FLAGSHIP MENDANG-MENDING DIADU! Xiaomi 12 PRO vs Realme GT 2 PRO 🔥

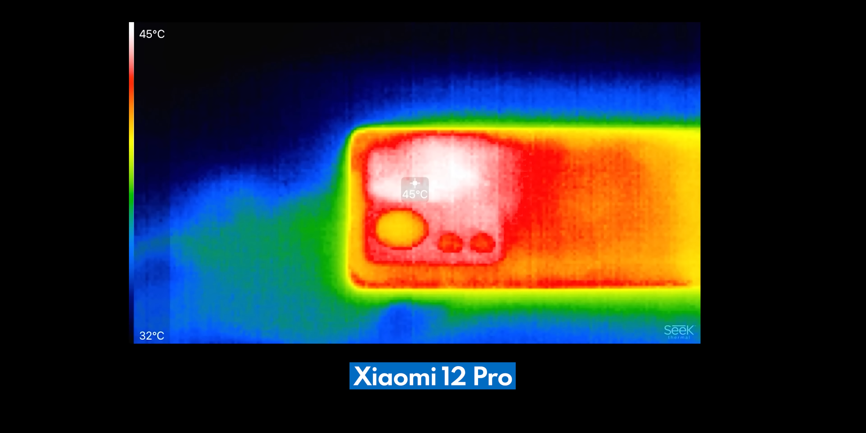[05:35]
On screen: scale top 45°C, scale bottom 32°C
Tapi yang jadi notes buat gue Itu kedua HPnya Punya panas yang mengganggu Di area kamera dan framenya
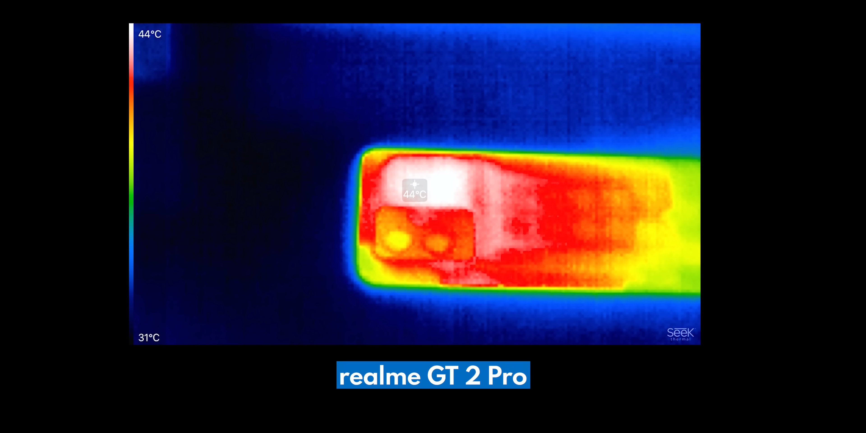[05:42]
On screen: scale top 44°C, scale bottom 31°C
Yang selalu bikin tangan gue tuh Jadi keringetan Setiap kali nge-game Ngomongin panas Gimana soal baterainya nih Apakah boros?